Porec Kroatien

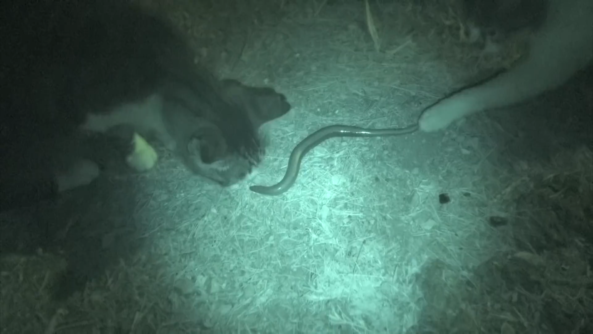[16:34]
Ah, hast du ein schlechtes Gewissen? Oh, die lebt noch.
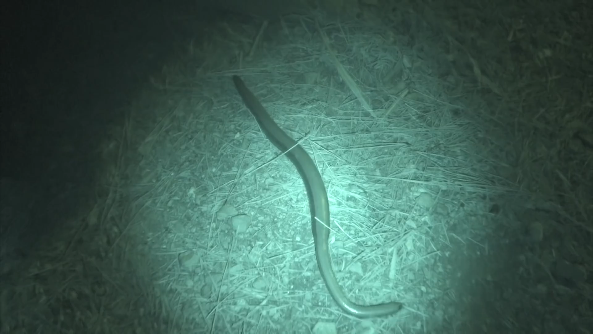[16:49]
Hau ab. Hau ab. Corinna, wie kann man die denn in Sicherheit bringen? Nein. Jetzt krabbelt sie da unter.
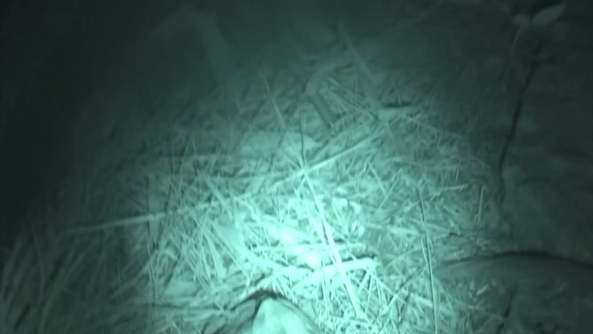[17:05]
Die hat sich jetzt da unter das Laub gewälzt.
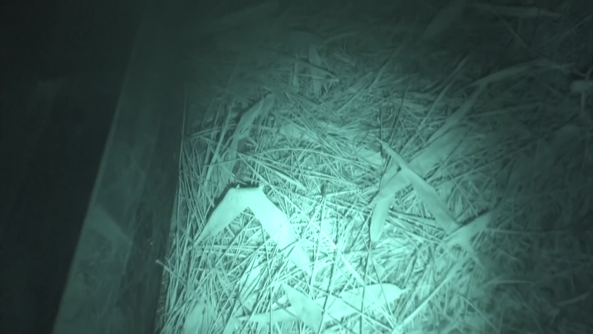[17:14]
Da hat die Blindschleiche sich natürlich nicht den besten Platz ausgesucht,
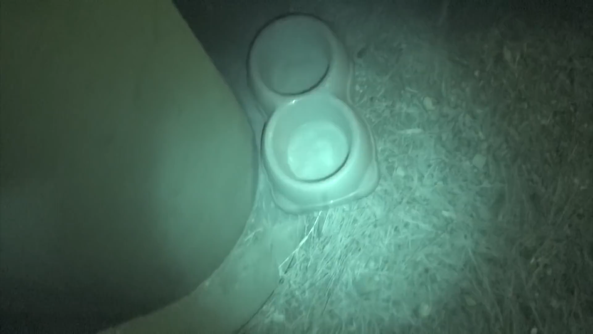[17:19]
weil hier die ganzen Futter- und Fressstellen für die Katzen sind. Und hast du sie retten können? Ja, als ich eben gesehen habe, dass die Blindschleiche hier noch lebt, ich glaube zumindest, dass es eine Blindschleiche ist, da habe ich die Katze so ein bisschen ferngehalten und dann konnte die Schlange fliehen und das Gebüsch und das Unterholz so ein bisschen.